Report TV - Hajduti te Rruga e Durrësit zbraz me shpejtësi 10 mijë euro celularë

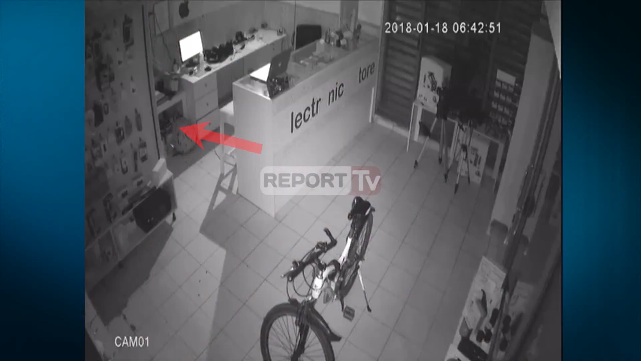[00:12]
Në një video të siguruar nga reportëve, dalojt momenti kur një grabitës hynë një dushan celular është dhe laptop është për balë Ministrisë Arsimit. Personi që shojmë në video ka një qanë në dorë dhe futë celular dhe laptop me vlerë më shumë se 10.000 euro. Gjarja kanë dodur muajtë të më djetë janar të këti vidi dhe personi që shojmë në video ende nuk është arestuar nga policia tiranës. Grabitësi rrëth 35 vjeçë kanë bëshur një qanë me celular të markave më të njëvra. Këj person kontrolon të gjithë dushani dhe arriti të futej në brendësidë të ti ga një dritare në piesën e pasme.
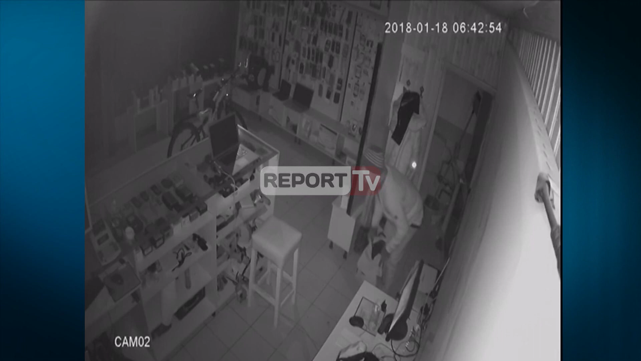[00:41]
Brenda 2 minutave, këj person ka marrë sende me vlerë dhe më pas është larguar, po nga dritarja që përdori për të hyrë. Ga video dalohet se grabitësi nuk banë maskë, qka e bënë më të letë identifikimin e ti nga një person që mund të anjo. Policia thotë se kemi të bëj me një grabitës të vetëm i cili ka hyrë në brendësidë të dushanit. Edhe në këtë ras, grabitësi duke se ka studuar zonën se dhe ka parë që mund të futej nga një dritarje. A i ka kontroluar edhe për lek në brendësidë të dushanit, por nuk ka qedur. Për aset e këtyre vjedhjive, policia e shtetit nuk a kërkuar komisarjateve që të zbulojnë autorët.